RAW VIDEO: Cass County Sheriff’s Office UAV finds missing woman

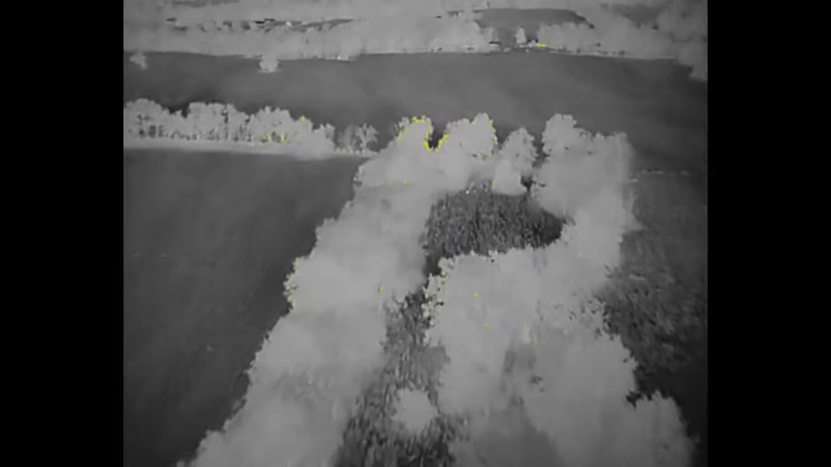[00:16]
548 551 to get you you guys are going to go north northwest from your direction to the corner of the property
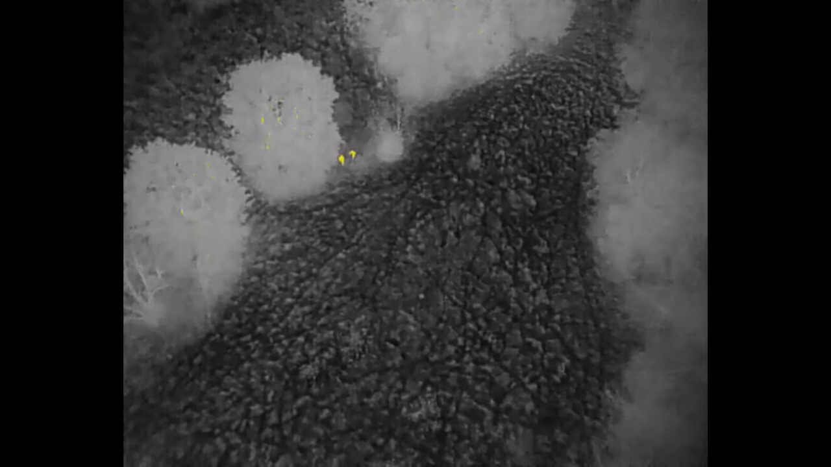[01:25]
Yep, keep going the same direction you're going.
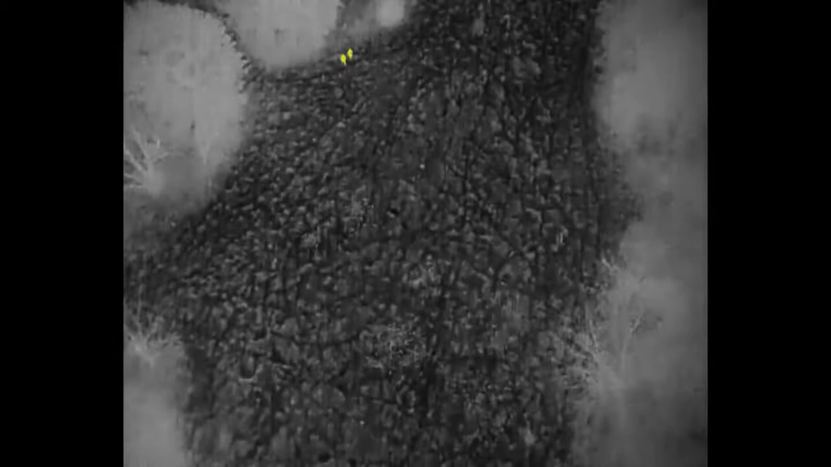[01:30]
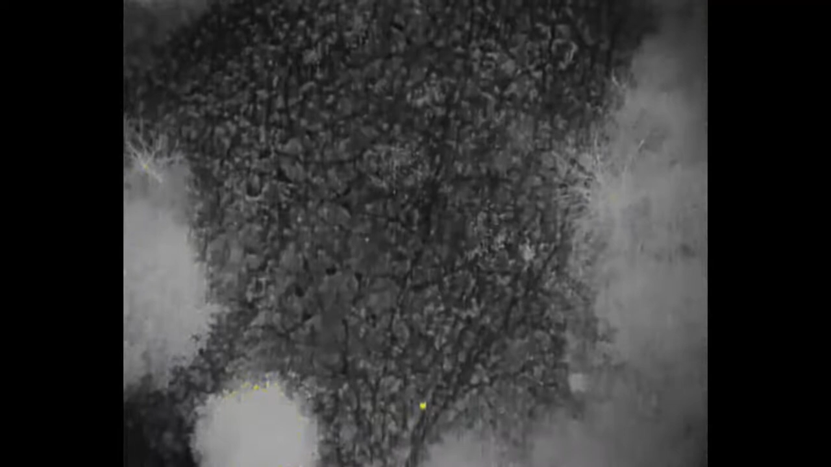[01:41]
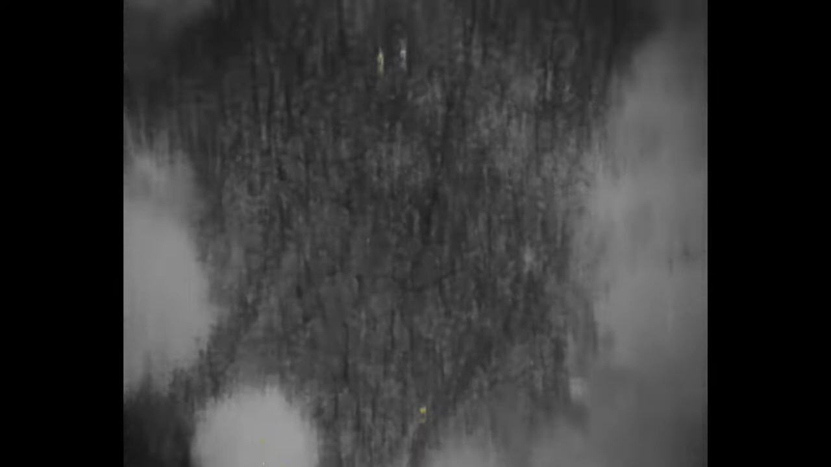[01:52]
We got eyes on our county. Copy, eyes on at 2140. Where's our medical unit, County? They were told to stage at Reynolds Road. We'll get them in route. Copy that.
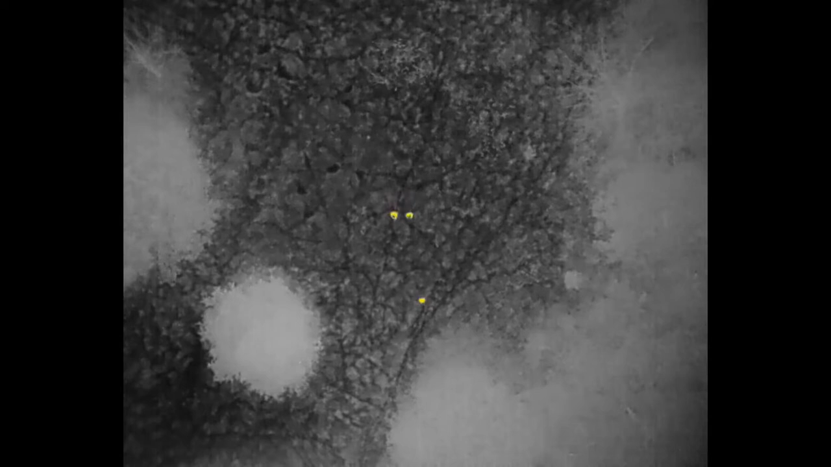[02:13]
548, you going to be able to walk around? Looks like we should be able to.